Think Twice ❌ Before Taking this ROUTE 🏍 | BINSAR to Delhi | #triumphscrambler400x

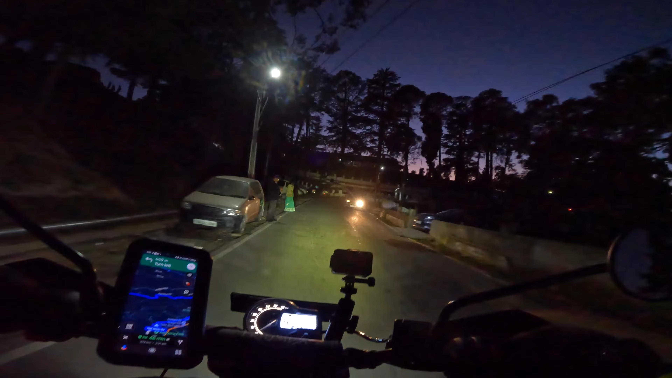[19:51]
इस रूट लेने की राने केत वाला है, मोड़ा शे रानी केत वाला बालुक ना पड़ेगा चलो जो भी है तो चलते हैं अलोडी थकावाट होना शुरू हो गई है सुबे से भागे हुए हैं
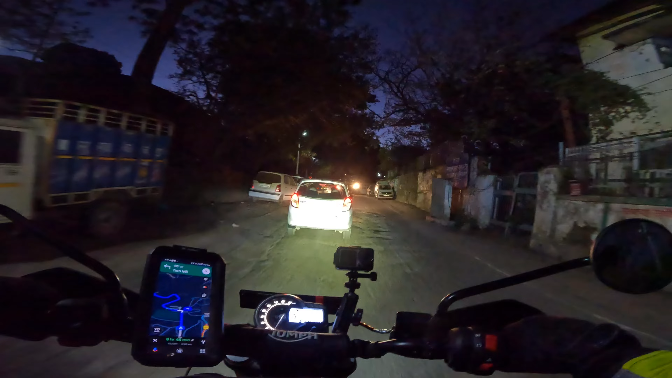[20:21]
सुबे उटाता मैं साड़े छे बजे और इस टाइम बजगे हैं शाम के 5.45 और मुझे जागे हुए और अभी भी नौ गंटे का रास्ता और है दिल्ली का लॉंग डी होने वाला है आज लॉंग डे रेली लॉंग डे
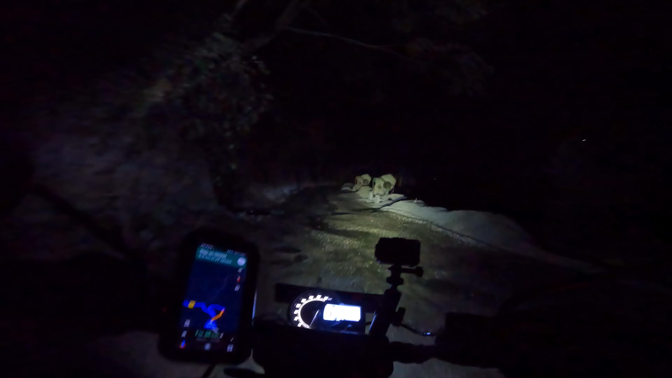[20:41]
अगें रफ स्ट्रेच बट नो इशूस नाइट में आड़नो कितना दिख रहा हैं बट